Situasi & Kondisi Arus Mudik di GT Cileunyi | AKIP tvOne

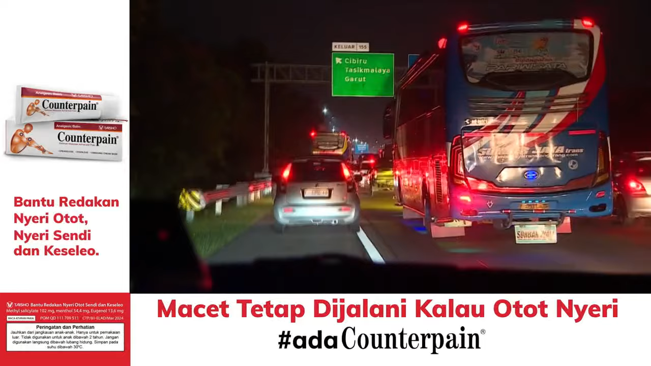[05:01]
macet kembali pada jam-jam setelah solat tarwi Atau tepatnya setelah pukul 8 waktu Indonesia Barat,
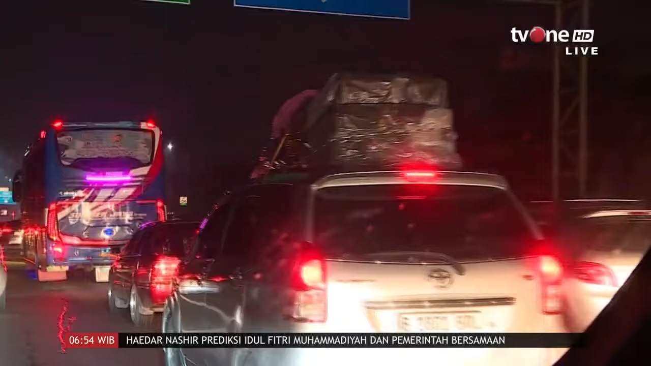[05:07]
pukul 8 malam Hingga dini hari terpantau masih macet Hingga tadi malam itu sudah
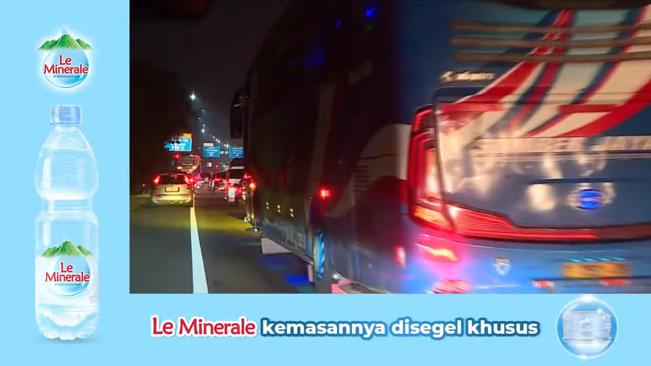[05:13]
diberlakukan beberapa rekayasa lalu lintas di jalan arteri Cibiru ini Seperti dibatasi di persimpangan-persimpangan